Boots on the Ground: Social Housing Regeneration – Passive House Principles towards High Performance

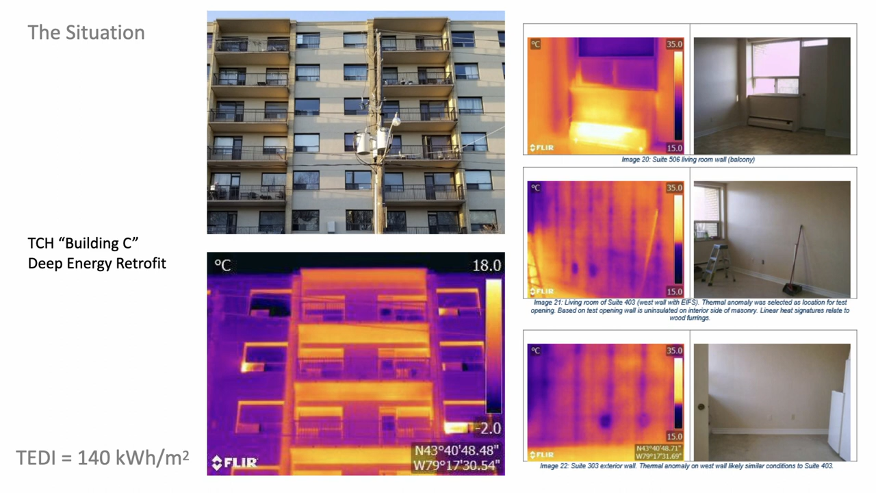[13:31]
So, uh, I'm like, this is wonderful. Uh, thank you. This is wonderful. Uh, that means that my low Teddy approach, my passive hose approach is going to be extremely effective. So again, lots of enclosure analysis. We use all sorts of tools.